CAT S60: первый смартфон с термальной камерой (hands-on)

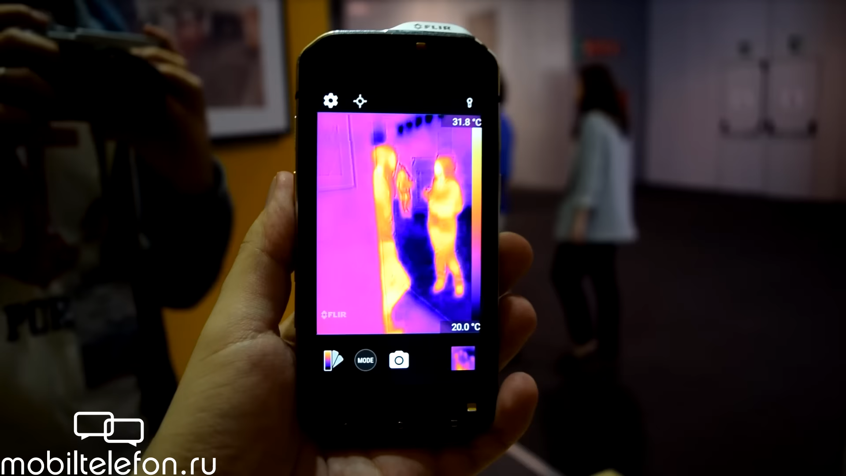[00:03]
On screen: scale top 31.8°C, scale bottom 20.0°C
Всем привет, с вами Евгений, мой был Telephone.ru.
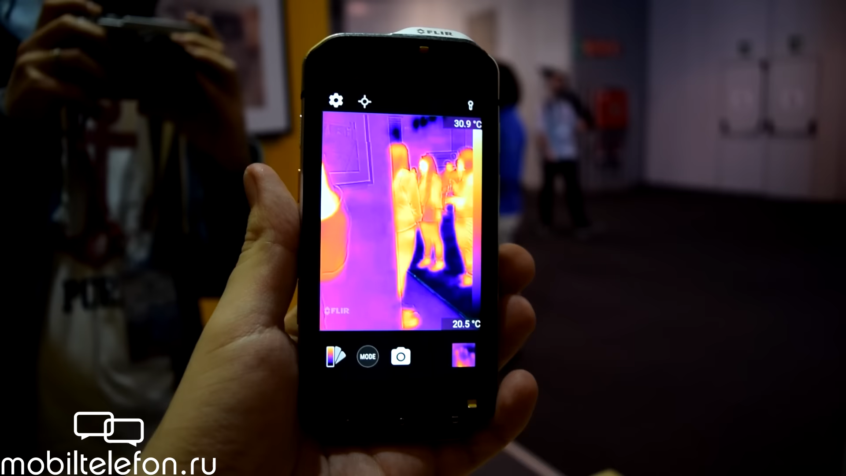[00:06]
On screen: scale top 30.9°C, scale bottom 20.5°C
У меня в руке находят смартфон Caterpillar S60 или CUT S60. Это первый в мире смартфон с термальной камерой.
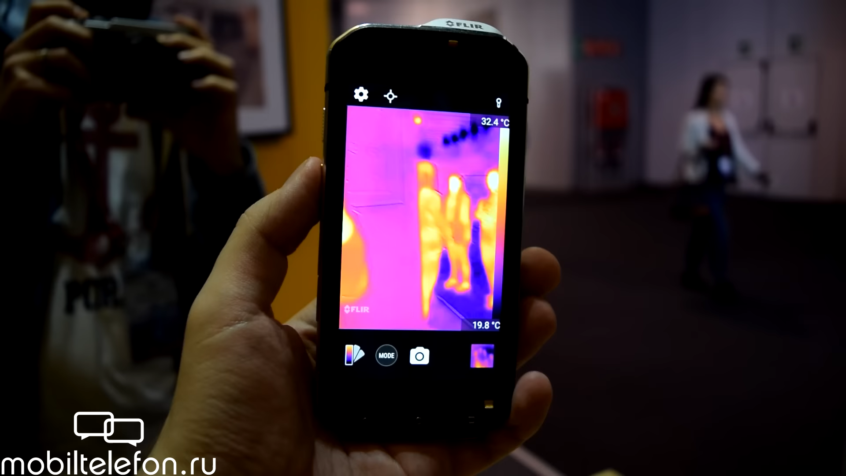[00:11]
On screen: scale bottom 19.8°C
Размеряю температуру.
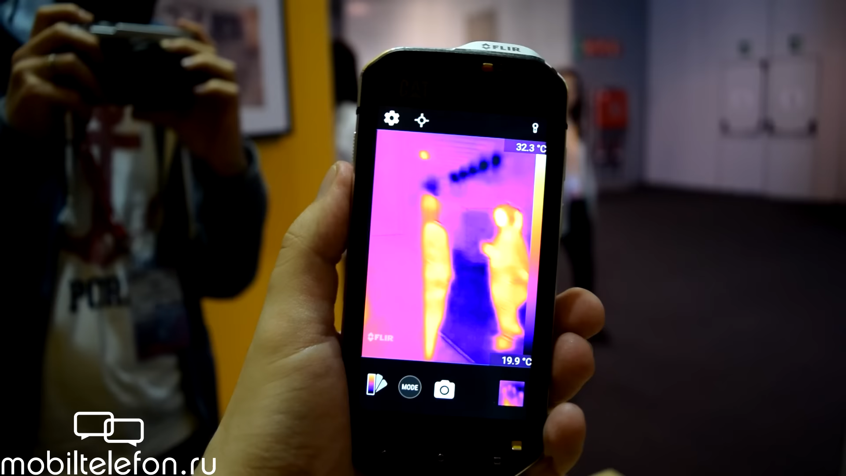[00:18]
On screen: scale top 32.3°C, scale bottom 19.9°C
К сожалению, одежду не снимает, но общие черты увидеть можно, если вы понимаете, конечно, о чем я.
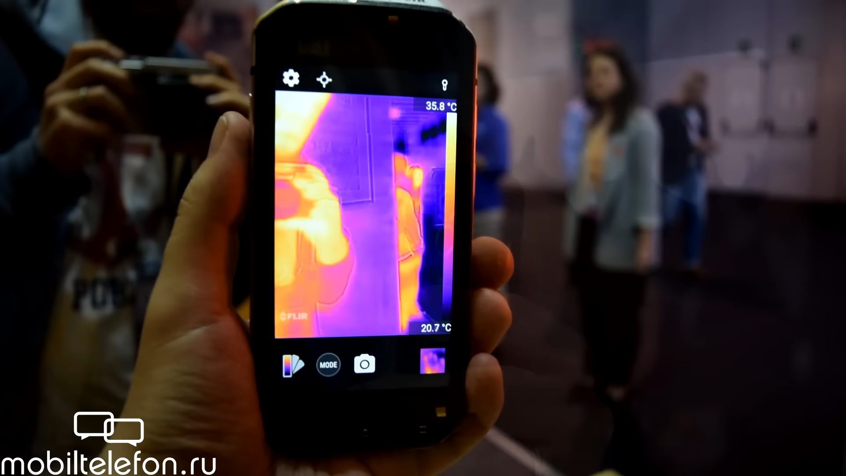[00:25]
On screen: scale top 35.8°C, scale bottom 20.7°C
Характеристики, наверное, не впечатляют любителей бенчмарков.
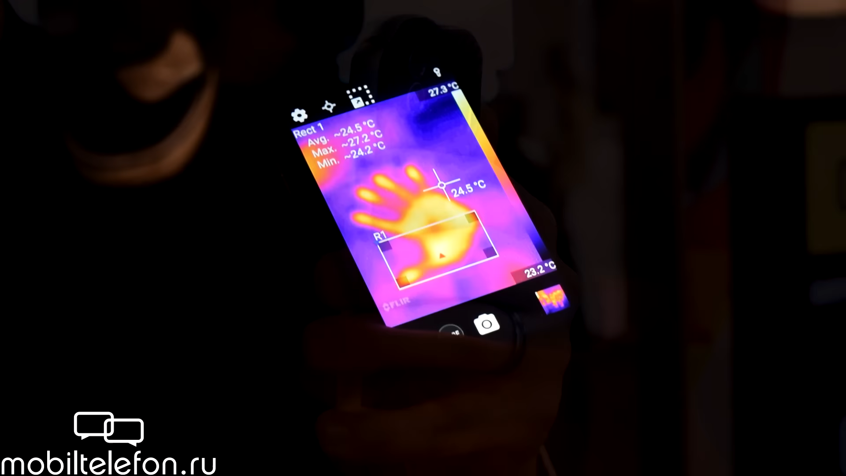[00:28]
On screen: spot 24.5°C, max 27.2°C, min 24.2°C, scale top 27.3°C, scale bottom 23.2°C
Здесь 4,7 дюйма экран, HD 720p, Gorilla Glass 4, защита хорошая.